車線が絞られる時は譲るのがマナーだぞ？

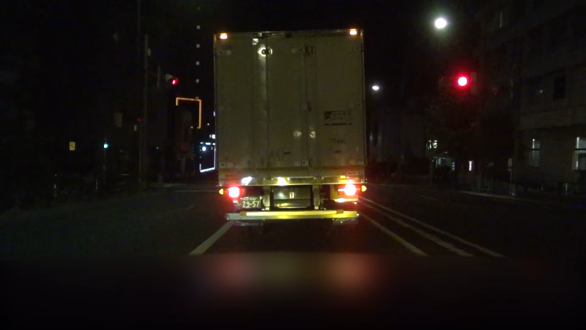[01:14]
キッズさん、これなんで今入れたか分かります？そこで路中がいるからですよ、ね、このジャパンタクシーも。
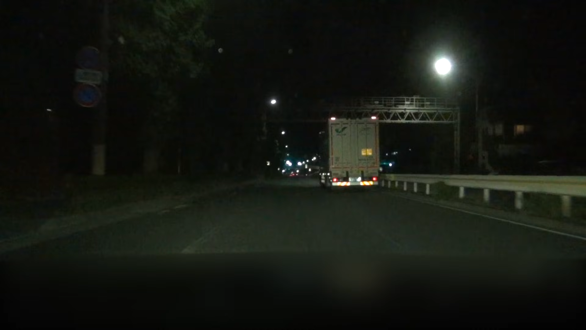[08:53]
今日は工事多いですね、これね。そうだそうだそうだ、この動画はこのこと、そのファスナー合流のことよりも、そう、交差点内は車線変更禁止だぞってコメントが、そうそうそう。